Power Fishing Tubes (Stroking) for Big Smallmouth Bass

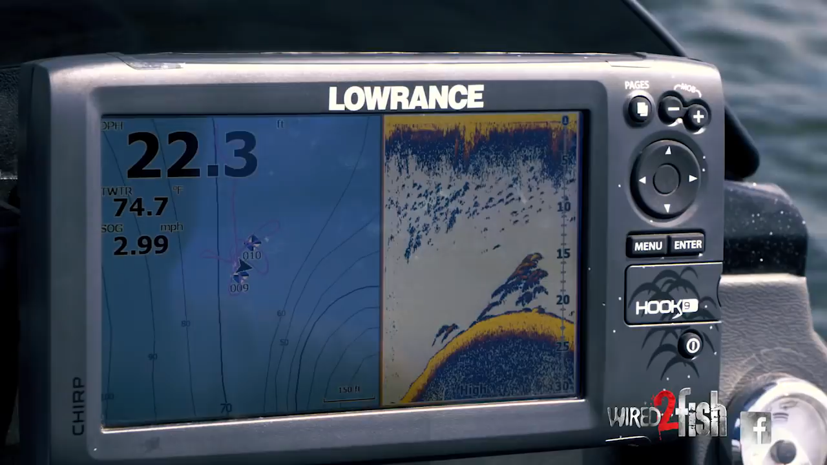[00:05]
On screen: depth 22.3 ft, water 74.7°F, speed 2.99 mph
I drove over this spot a little bit ago and I could mark fish and I just got downwind of it pointed the nose of the boat straight into where my point